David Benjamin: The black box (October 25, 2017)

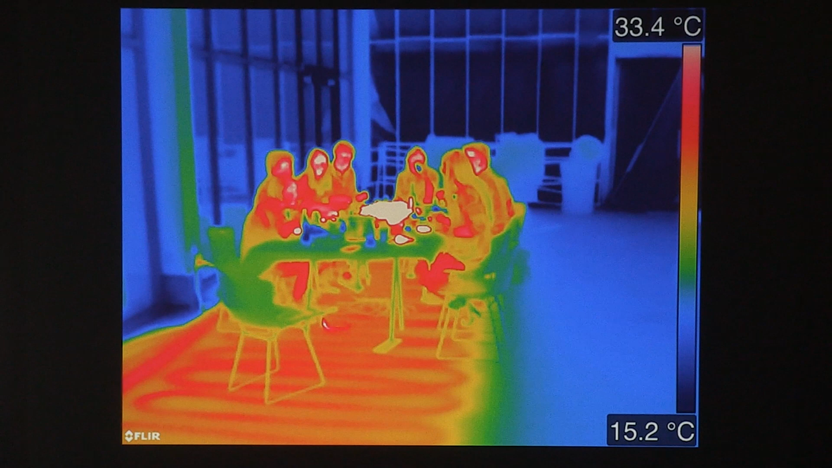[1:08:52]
On screen: scale top 33.4°C, scale bottom 15.2°C
including this thermal image where you can see the radiant floor and the people working in the building.
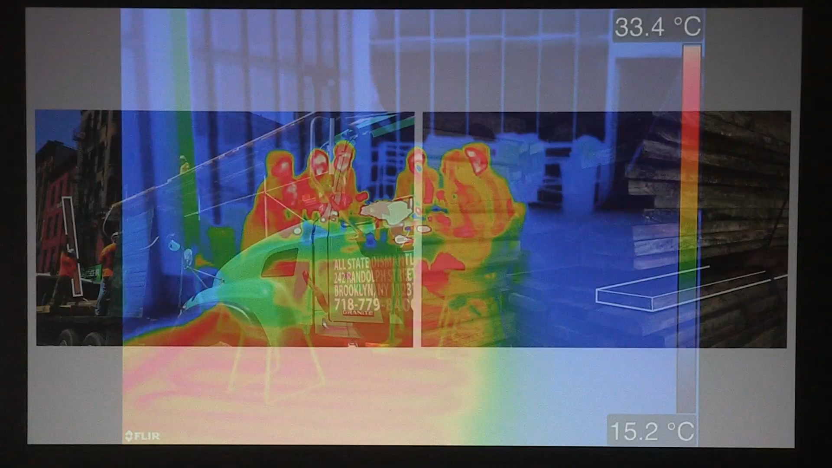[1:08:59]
On screen: scale top 33.4°C, scale bottom 15.2°C
And, you know, finally, just to note, there was a variety of sustainability ideas that we explored in the project, including a laminated timber frame.